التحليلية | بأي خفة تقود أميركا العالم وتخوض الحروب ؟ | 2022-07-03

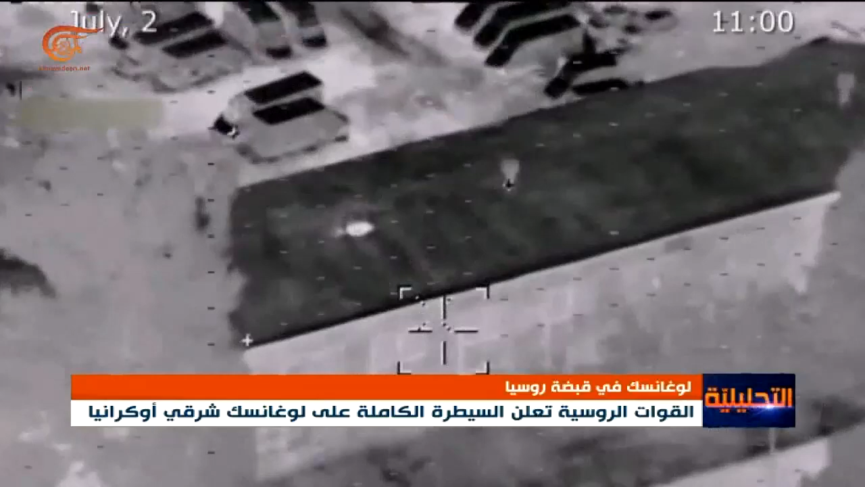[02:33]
مساحة المناطق التي سيطرت عليها خلال الأيام الأخيرة حول
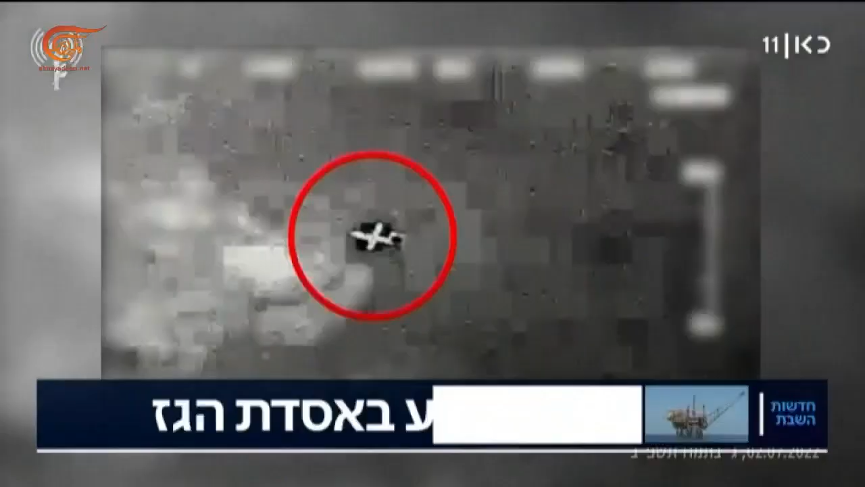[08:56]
إعلان الجيش الإسرائيلي أن طائرات وسفن حربية إسرائيلية اعترضت ثلاثة مسيرات أطلقها حزب الله كانت في طريقها إلى حقل كريش أثار اهتماما واسعا في إسرائيل وفتح الباب